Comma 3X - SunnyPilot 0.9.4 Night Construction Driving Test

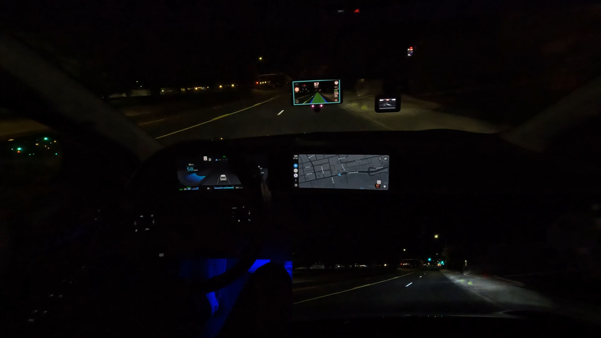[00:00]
Hello everyone, you're joining me for another Kama 3x driving test. This is going to be a driving test here in the night through a construction zone. So we're here on University Avenue in Las Cruces and we have a construction zone up ahead. So let's see how the system does. At first it's not too complex, just the left lane is closed. But it will shift us over a few lanes. So over here it's doing a pretty good job. I'm just going to keep my hands on the wheel just in case. Nice. And then over here it's going to shift us over with construction cones.
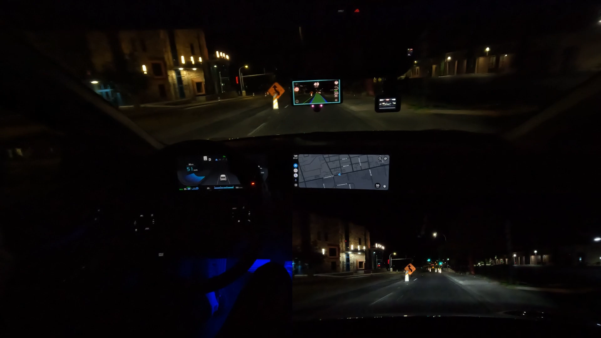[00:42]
It's probably going to cancel out. Yeah. And yeah, it does not recognize that. But that is to be expected. It just looks at lane lines. Looks like we have some object in the middle of the road there. But let's see as we're back sort of on a lane line right here. It's doing pretty good. We're in the center turn lane with what would normally be the center turn lane. But they're doing construction through here. So yeah, and we're going to have to manually take over when it nudges us back. Once the construction zone ends right there, yeah, you just have to take over control because it only does look at the lane lines.
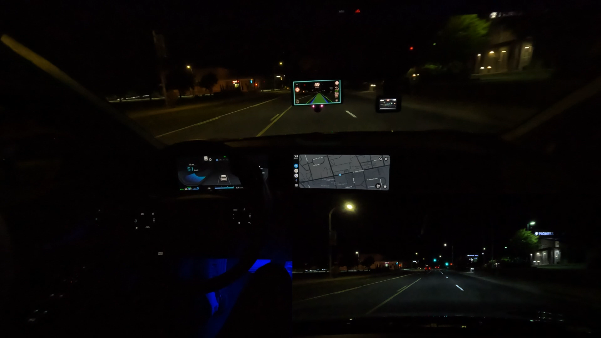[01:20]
It can't see construction cones or construction barrels yet. But yeah, otherwise it did a pretty good job through there during the stretches where we were just going straight. So let's take a look at the construction zone going the other way. But it should be pretty simple because it's just a lane closure.
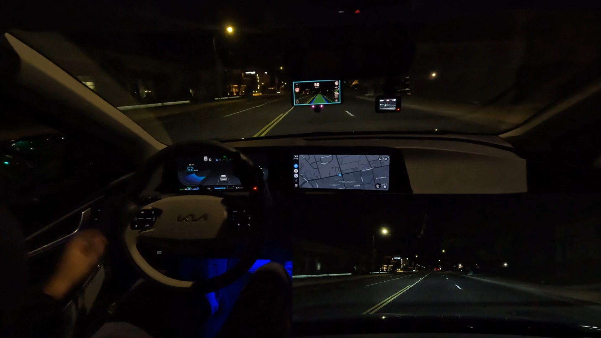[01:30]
We're not being shifted over or anything. So let's take a look at that now. Okay, so we're now going the other direction going east on University. And this is the other side of the construction zone, the other direction. So we're coming up ahead on the start of the construction zone, left lane closed. And it should be, and then the system should handle it pretty easily because it's just a lane closure and it's following the existing lane lines that exist. So we're kind of up on the intersection here, University and Espina.